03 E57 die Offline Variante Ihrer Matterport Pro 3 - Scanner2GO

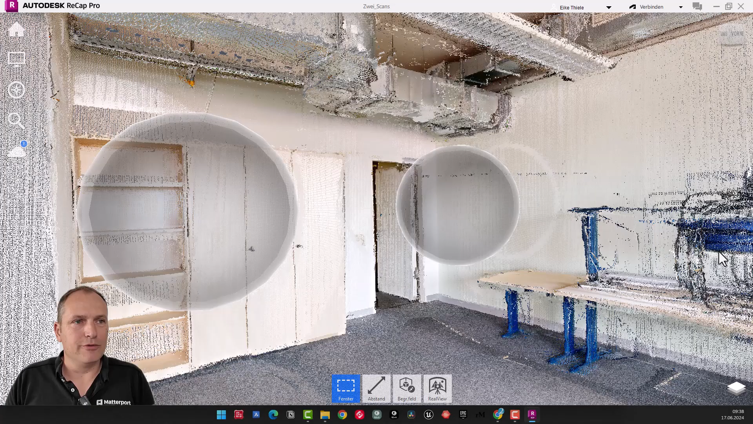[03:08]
So, und mit dem Recap-Projekt möchte ich das Ganze visualisieren und möchte auch so ein bisschen zeigen, worum es hier eigentlich geht.
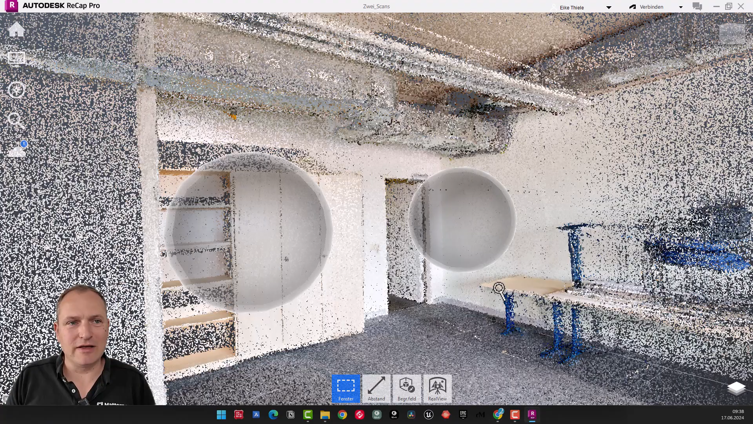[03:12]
Ich zoome hier mal raus.
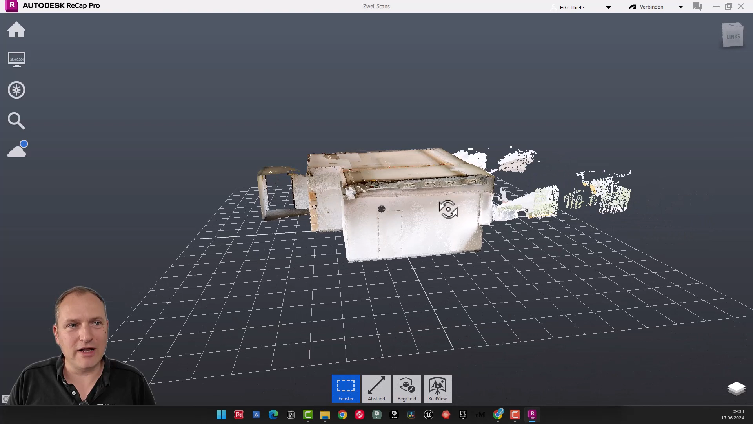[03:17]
So, und dann, was ist die E57? Die E57 ist ein Punktwolken-Austauschformat, welches standardisiert wurde. Also da gab es mal vor, ich kann mich gar nicht erinnern, vor vielen, vielen Jahren waren wir in Amerika auf einer, das war die Spar-Konferenz. Und da wurde das irgendwie, glaube ich, vorgestellt. Ich hoffe, das ist jetzt richtig in meiner Erinnerung, aber zumindest war ich auf dieser Konferenz auch. Und da haben sich Leica, Faro, Zoller und Fröhlich, Trimble, alle, wie sie heißen, also alle, die Laserscanner herstellen, also die wichtigsten auf jeden Fall,
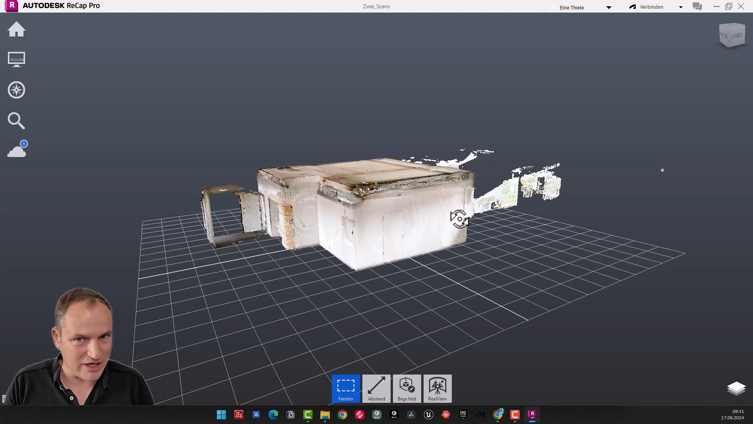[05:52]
könnten sagen, ich sichere mir hier die Tour und fertig. Wenn sie die Tour aber nicht mehr haben oder wenn sie sagen, ich möchte gleich mit den fertigen Daten arbeiten, dann kommt das E57 ins Spiel und das, wie gesagt, bestelle ich und lade es mir herunter und habe es dann verfügbar. Im E57 selbst sind eigentlich zwei wesentliche Komponenten, die für sie mit Sicherheit sehr interessant sind.
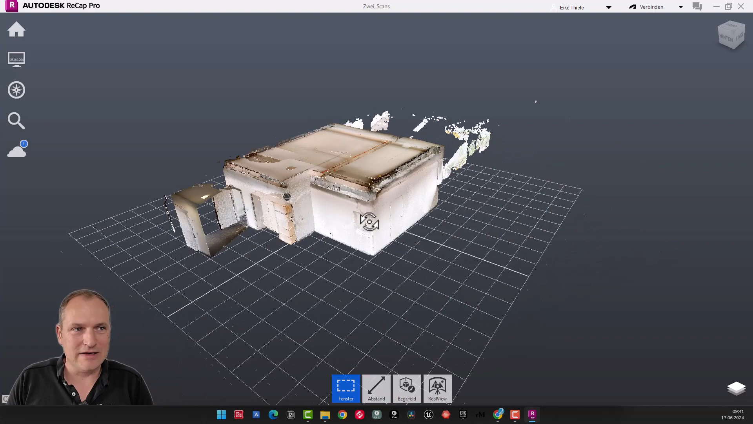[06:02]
Das erste ist, sie sehen hier, wir haben hier unseren Raum, zwei Scans genannt, sind fünf, ich weiß, okay.
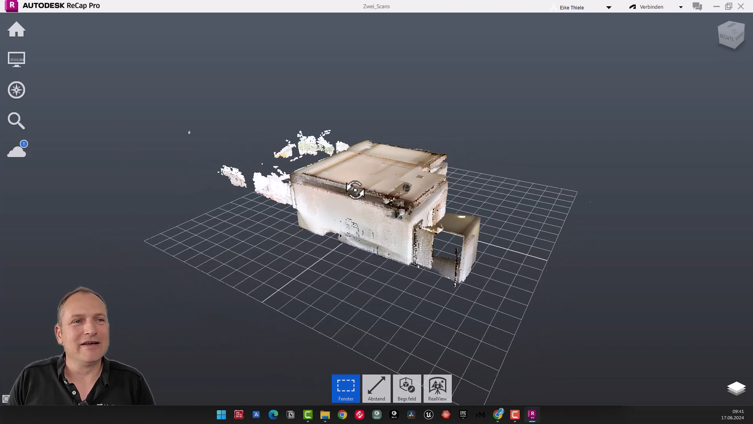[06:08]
Aber sie sehen, sie haben hier eine Punktwolke und wenn sie da reinzoomen, die verdichtet sich dann immer weiter.
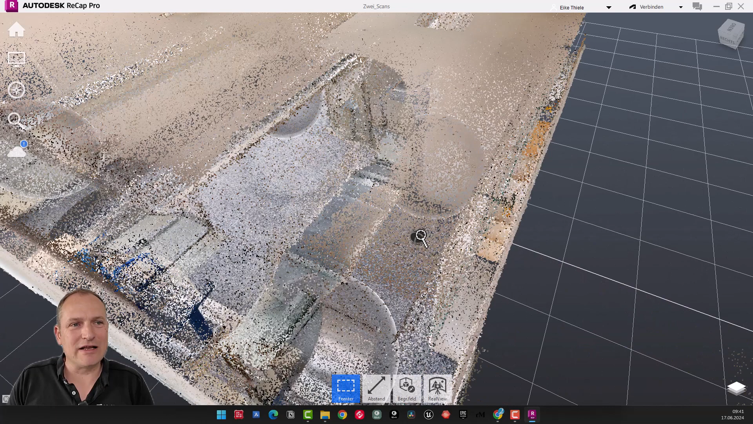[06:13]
Das heißt, es sind viele, viele Messpunkte entstanden. In dem Fall sind es fünf Scans mal 500.000 Messpunkte.
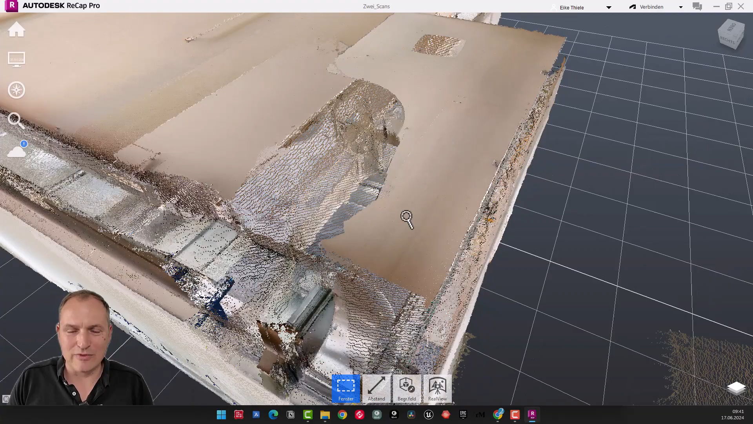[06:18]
Also es sind 2,5 Millionen Messpunkte circa, roundabout. Müsste ich jetzt prüfen mit einer anderen Software, kann ich hier, glaube ich, auf einem Klick nicht sehen.
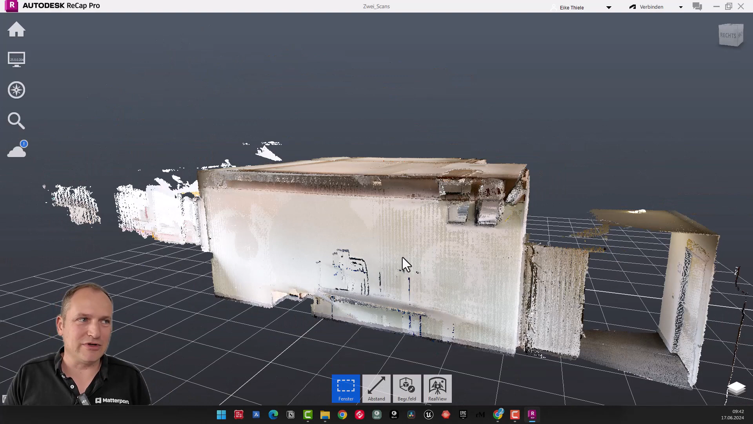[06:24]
Und das Zweite ist, sie sehen hier unten in der Software, sehen sie RealView. RealView heißt bei Recap quasi Panorama an sich.
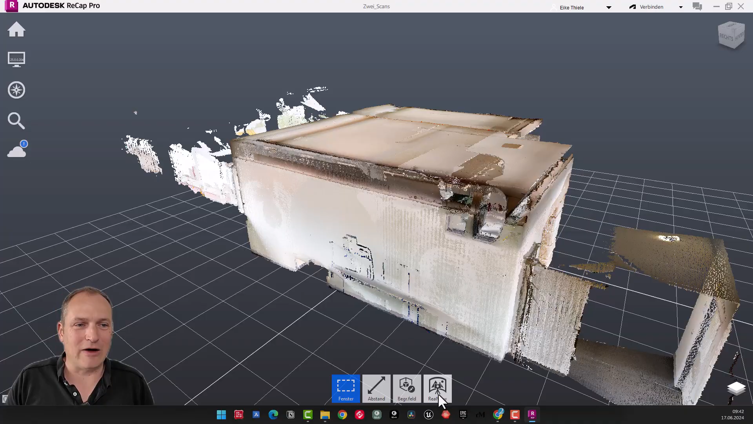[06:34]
Das heißt, wenn ich da draufklicke, dann komme ich in den Standort und da sehe ich dann mein Panorama.
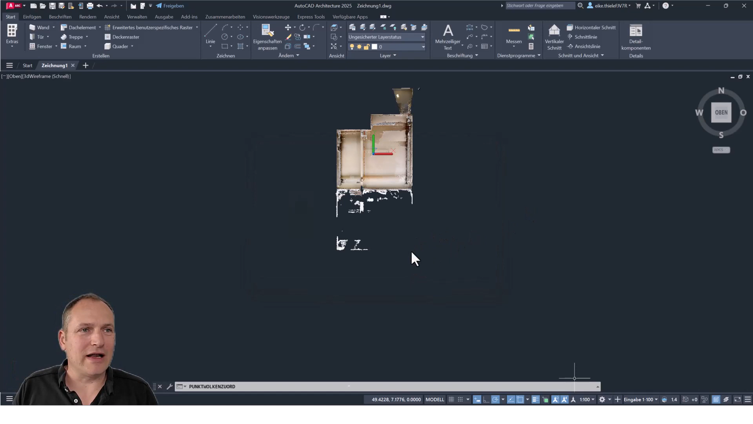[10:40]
kriege dann hier auch direkt die Punktwolke angezeigt, kann dann mal hier, ich sage mal von der Seite,
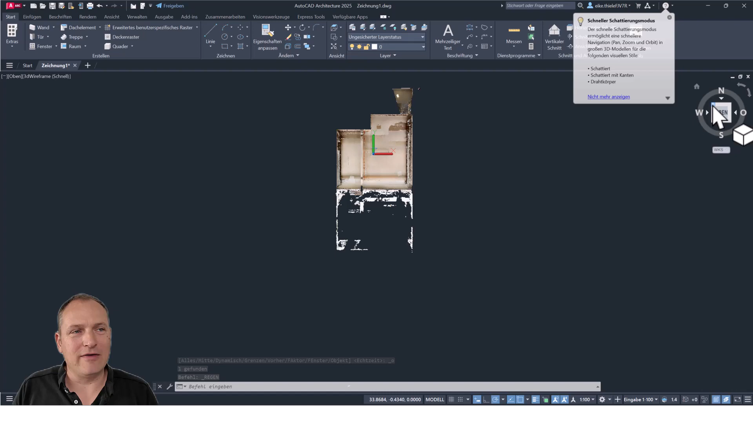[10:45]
ich gucke mal hier von der hinteren Ecke, weil da kann man mal schön das Ganze zeigen. Und Sie sehen jetzt hier, die Punktwolke selbst ist ein Block, das heißt, vielleicht doch nochmal von oben.
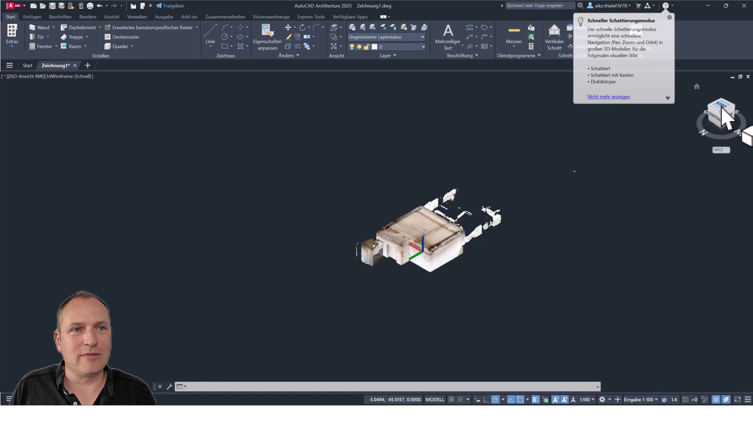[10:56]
Ich den jetzt aktiviere und anklicke, dann kann ich hier, bekomme ich hier den Ribbon-Menü mit Punktwolke und kann dann beispielsweise sagen, ich möchte hier das rechteckig zuschneiden. Dann könnte man einfach mal sagen, wir wollen mal hier die Störmessung, die durch die Tür und durch die Fenster entstanden sind, herauslöschen.
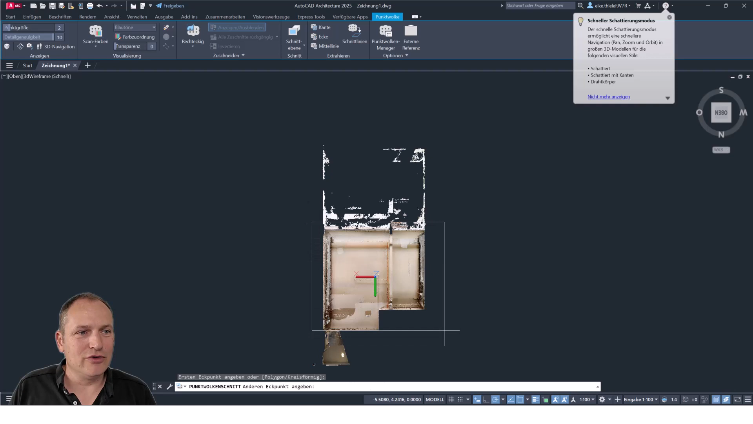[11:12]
Dann wäre das schon mal weg.
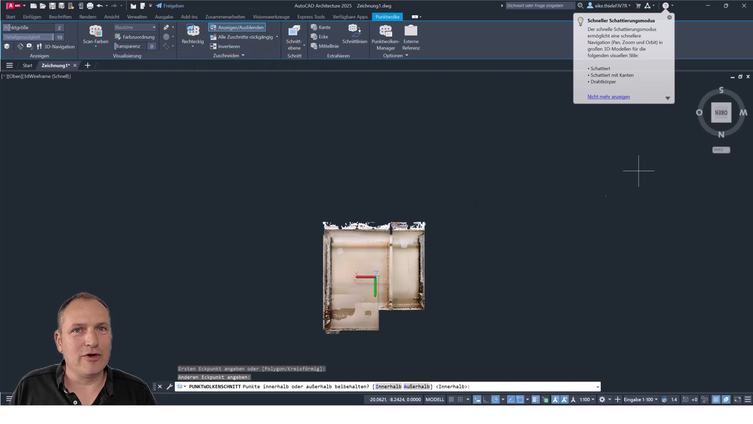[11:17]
So, und dann könnte man nochmal hierher gehen und könnte nochmal von der Seite drauf schauen. Und da gibt es jetzt verschiedene Funktionen. Ich zeige bloß mal ganz kurz, dass Sie sehen, ich habe hier zum Beispiel Kante extrahieren, extrahiert eine Linieabschnittung von zwei planaren Segmenten, ist aus meiner Sicht ein mega interessantes Feature. Klick, klick und jetzt hat er hier eine Kante reingesetzt, wenn man hier ein bisschen reinsummt, dann sehen Sie hier unten die Linie, das heißt, da kann man relativ gut Kanten extrahieren.
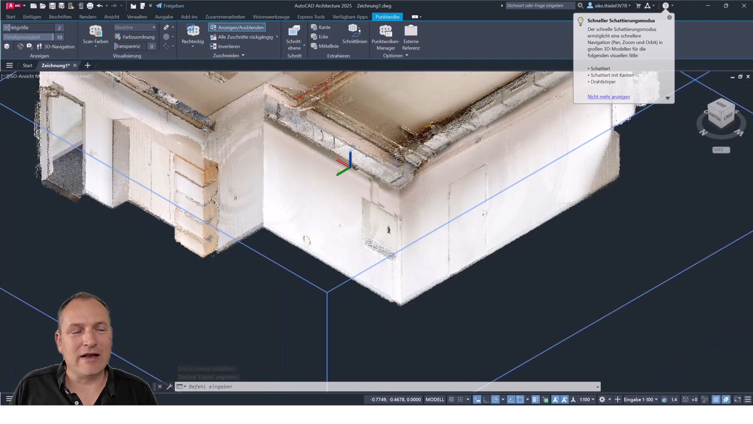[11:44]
Sie können hier eine Ecke finden. Auch da würden Sie dann im Prinzip nacheinander Flächen anfangen und die würden sich dann verschneiden in einen Punkt.
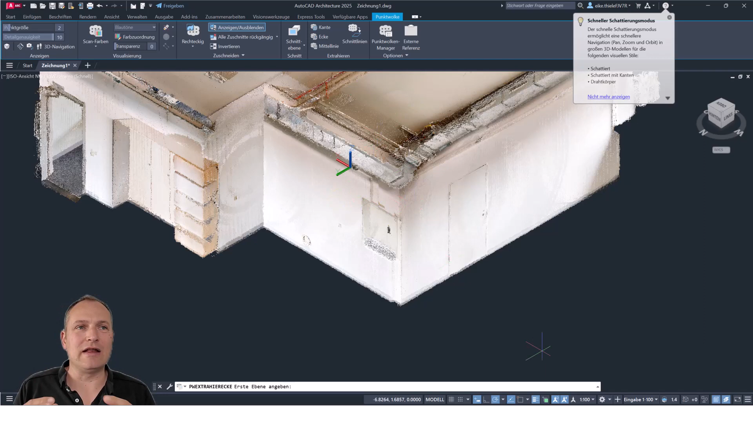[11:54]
Wie das im Detail geht, darum soll es hier überhaupt nicht gehen, das würde einfach jetzt den Rahmen sprengen. Und dann vielleicht eine Sache, es gibt Schnittfunktionen, es gibt Mittellinien noch, das würde ich noch sagen. Mittellinien ist im Prinzip, wenn Sie einen Zylinder haben, dann können Sie den Zylinder anfahren. Er erkennt dann anhand des Shapes quasi die Zylindergeometrie und setzt ihn in der Mittellinie ab. Und dann vielleicht das Letzte noch ist hier die Schnittebene. Da sehen Sie auch, Sie können in allen Richtungen schneien.
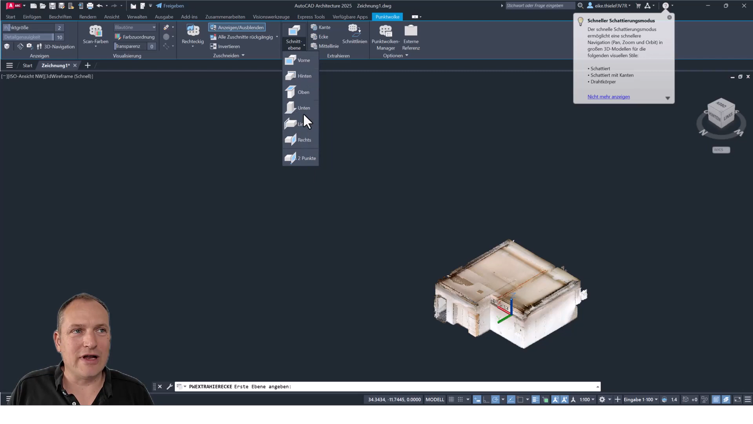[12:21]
Ich mache einfach mal von oben. Jetzt sehen Sie, ist im Prinzip hier die Decke weggeschnitten. Man könnte in den Raum reinschauen, würde man jetzt beispielsweise einen Grundriss modellieren wollen. Dann würde man vielleicht sogar den Boden noch wegschneiden wollen. Dazu einmal Escape, dann den Schnitt, den sollte man auch als einzelnes Element betrachten.
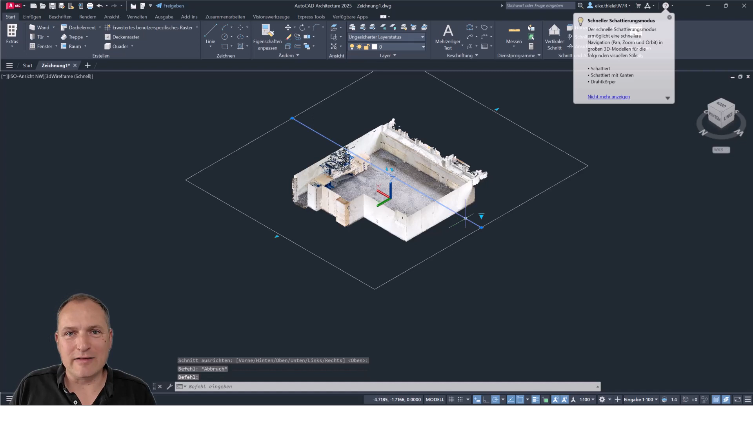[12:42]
Das heißt, ich kriege dann hier Umschnittebene. Und dann würde ich hier immer hergehen und würde das von der Ebene auf Kappen machen. Wenn Sie das Kappen machen, dann haben Sie quasi eine obere und untere Grenze.